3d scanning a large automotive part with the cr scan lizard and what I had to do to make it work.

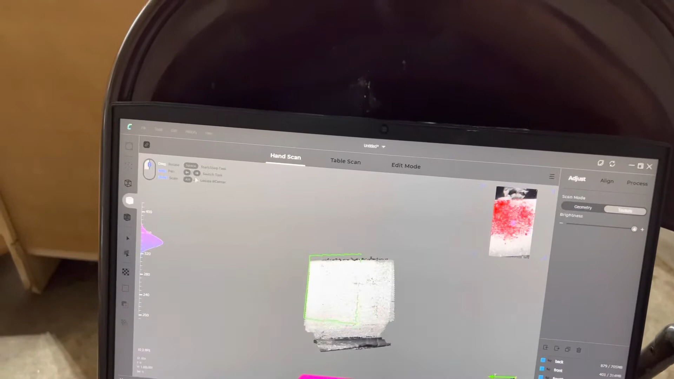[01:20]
sort of in that more a little bit bluer area so like right here seems to be the best and that's like a foot and a half
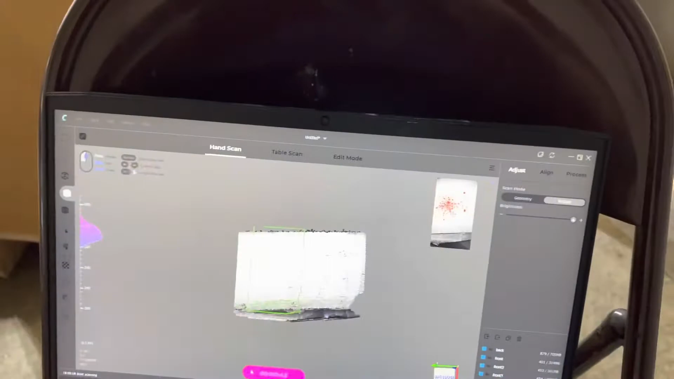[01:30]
but anyways just thought I'd do that and you need the blue tape too because apparently that